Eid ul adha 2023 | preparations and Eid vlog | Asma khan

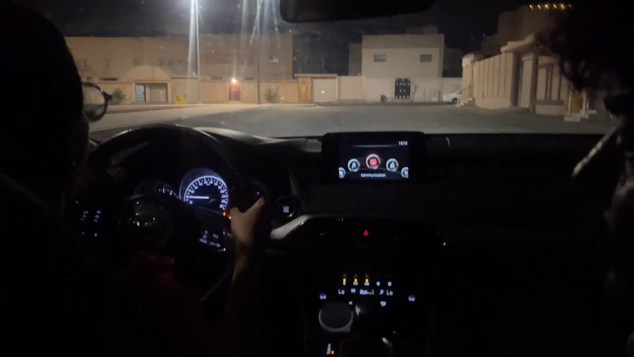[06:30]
That's it We are driving our car here at night Then we made food and ate food Because we are going on a trip that you will know in the next vlog So stay tuned for the next vlog Also guys,